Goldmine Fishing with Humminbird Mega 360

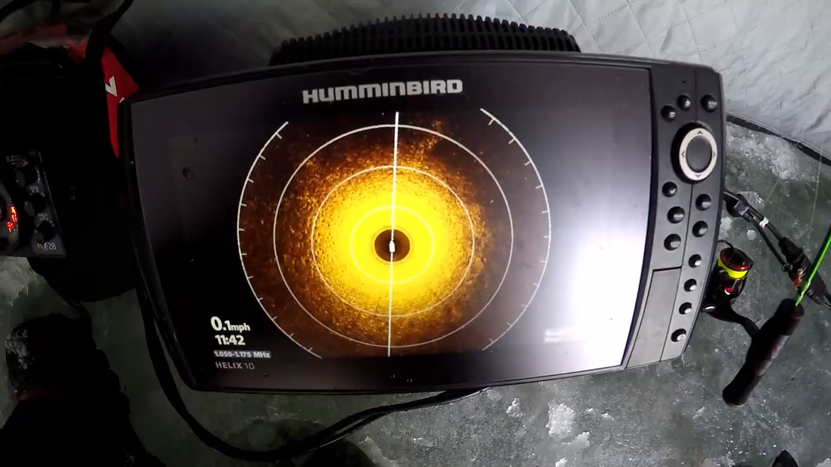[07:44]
All fish right here, guys. All fish. There's another school right here.